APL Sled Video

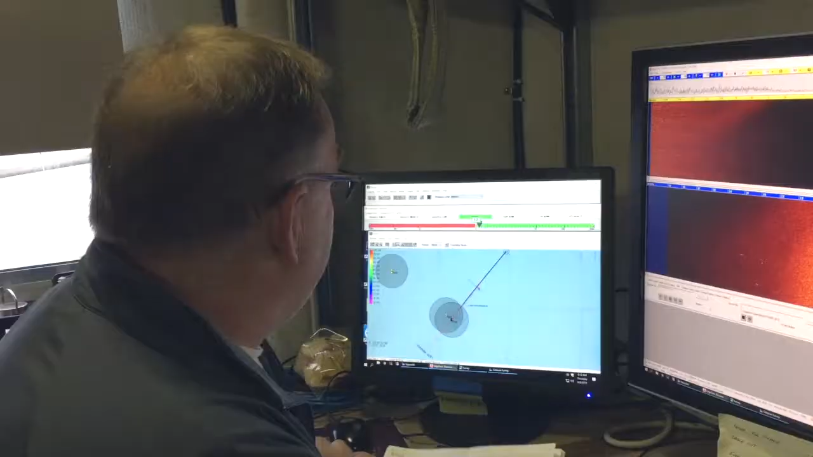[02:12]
Ship's coming onto the target right now.
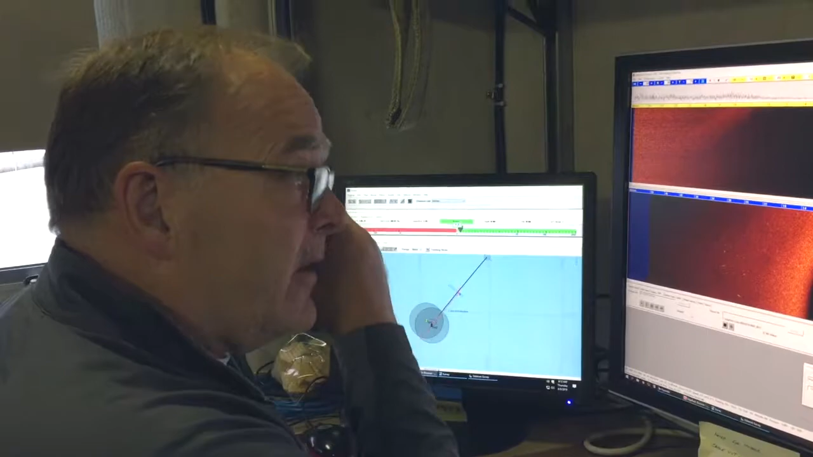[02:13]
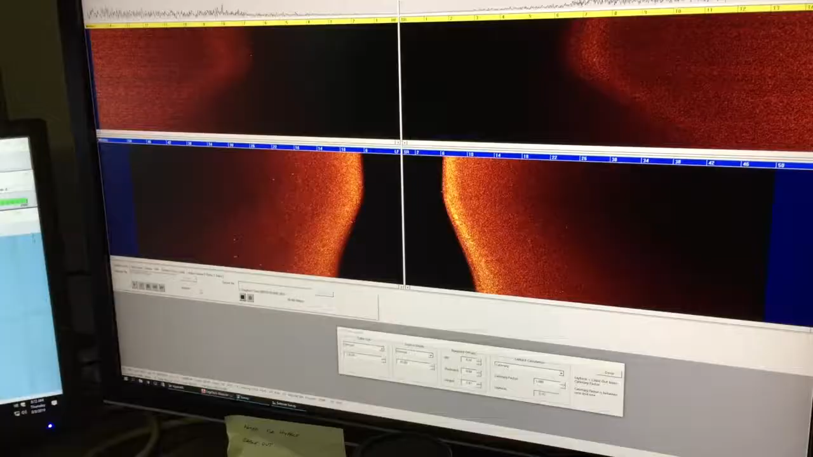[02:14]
Ship's right over the target now. Mark.